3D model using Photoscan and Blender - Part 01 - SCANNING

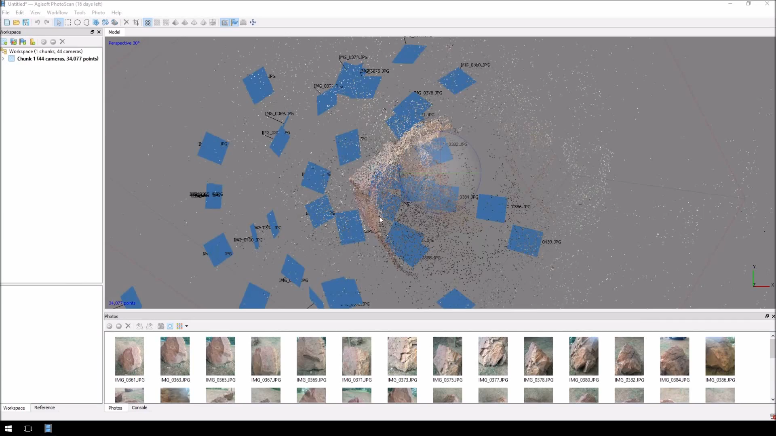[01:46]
It took roughly about two minutes to align the photographs, and then you'll see image similar to this.
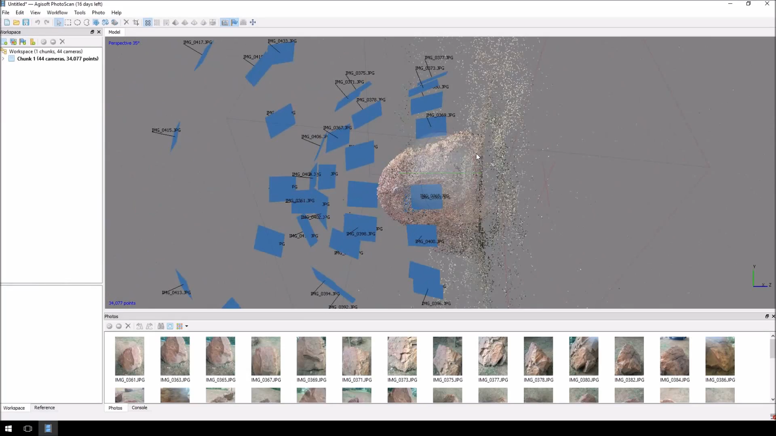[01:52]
There we go. Now, normally in the process, what you would do is you would build a dense cloud to get more detail from it, and then build a mesh. Now, the reason why I'm not doing that is because I took these photos with my iPhone. For some reason, if I build a dense cloud, it cuts off some pieces of the model, which I don't want.
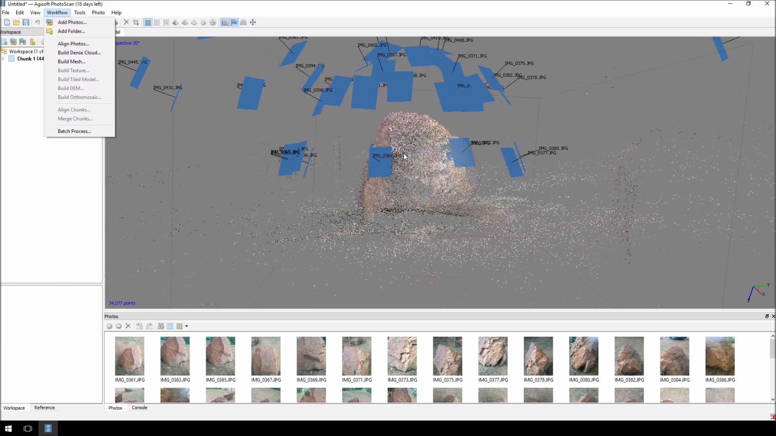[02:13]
So, I'm just going to click straight to build mesh. I'm going to leave a surface type, and the face count I'm going to leave as is, and I'm just going to click OK.
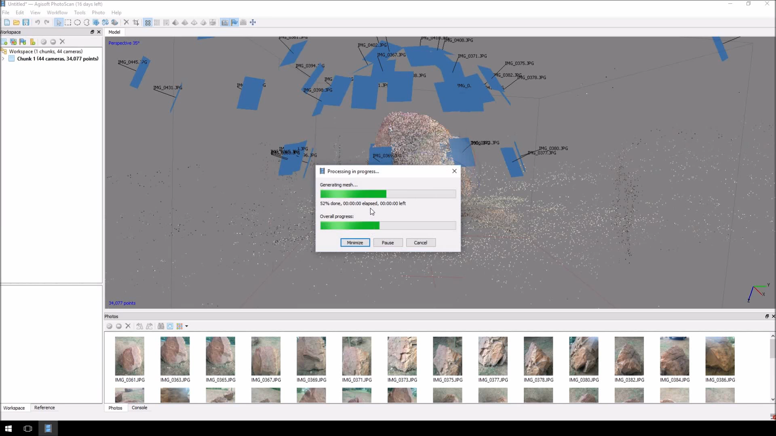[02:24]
And let it build its mesh. And you'll see how quickly that was.
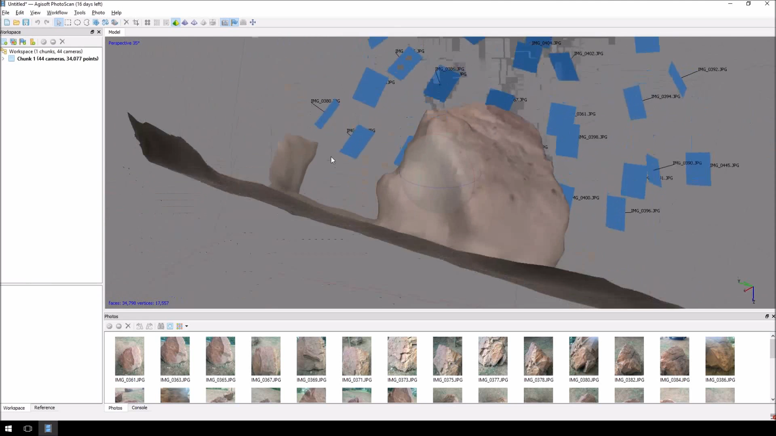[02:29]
If we were to build a dense cloud, it depends on really what quality you're going for, but I found it can take as long as six hours to do.
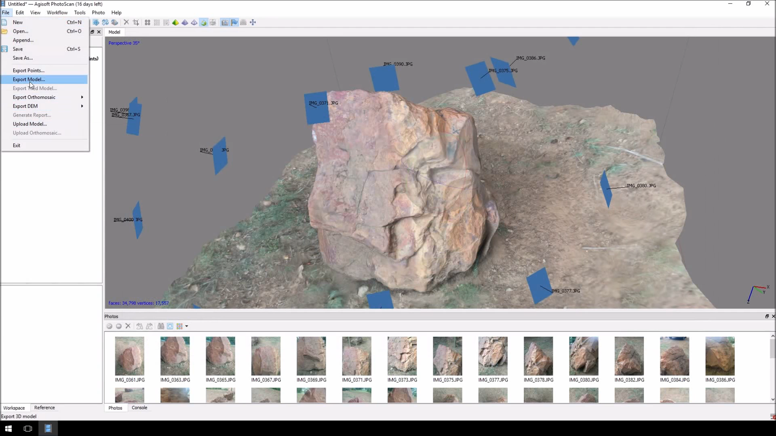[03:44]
But there are other options, which you can just click here, and you'll see there are other options for it. But OBJ is, for me, the easiest to get it into Blender.